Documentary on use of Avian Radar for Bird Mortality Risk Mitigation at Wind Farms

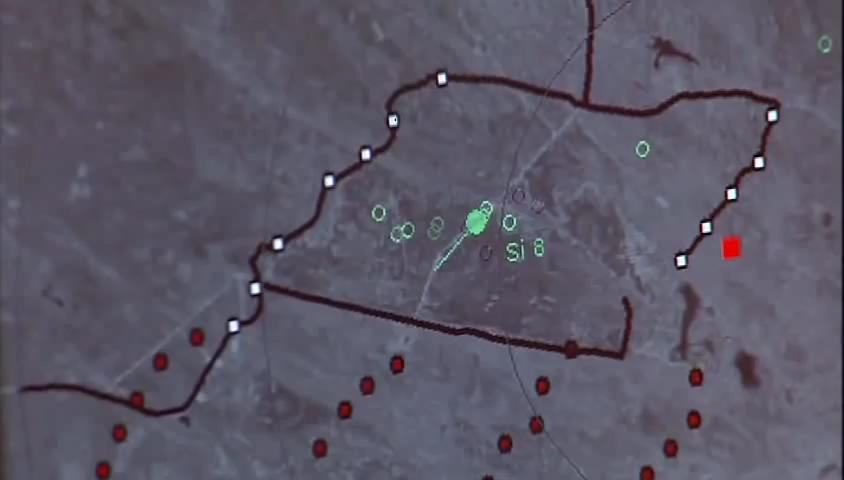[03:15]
above the wind farm at above 500 feet now the magic of Merlin it has the capability